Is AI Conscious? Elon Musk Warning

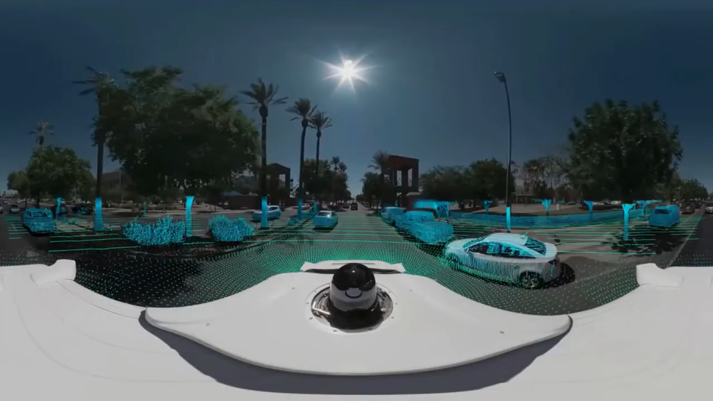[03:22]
Google's self-driving car project consists of a mixture of LiDAR, sensors, and cameras.